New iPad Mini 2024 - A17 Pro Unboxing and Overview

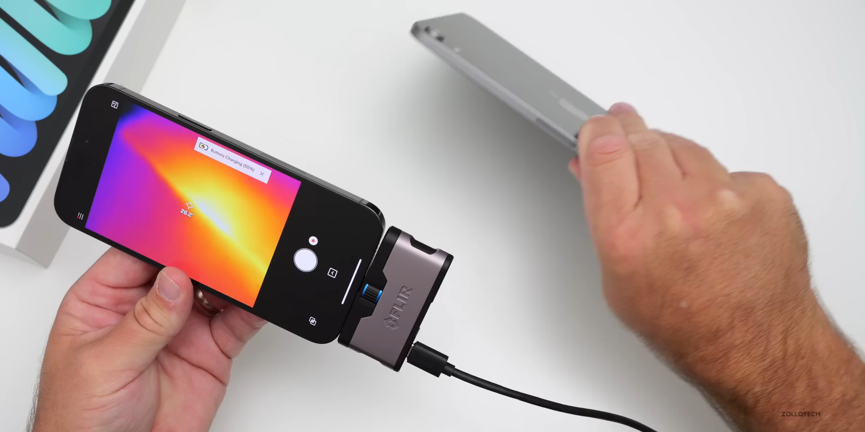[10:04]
bit we have the thermal camera here and this gives you an idea of what it looks like so the processor must be somewhere in this area and according to the fleer thermal camera we're at about 35.5 degrees celsius so not terribly warm and just to the touch it's barely warm at all so around 35 degrees celsius
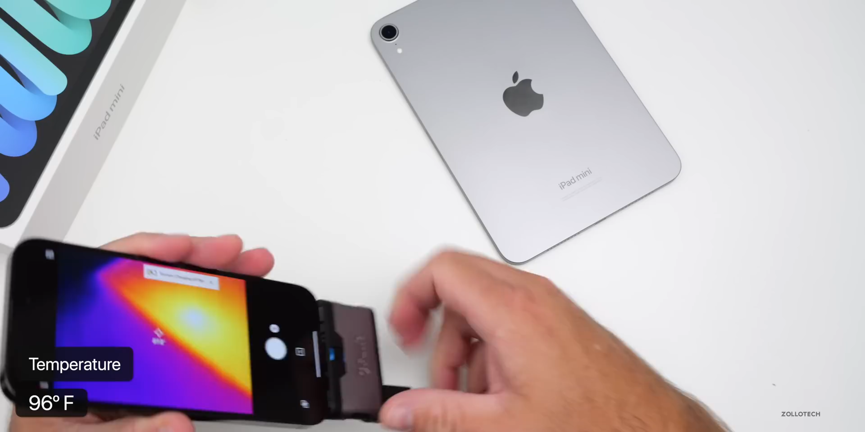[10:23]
nothing too concerning there i wouldn't really be concerned about it anyway and it seems to be dissipating heat well but that gives you an idea of where the processor is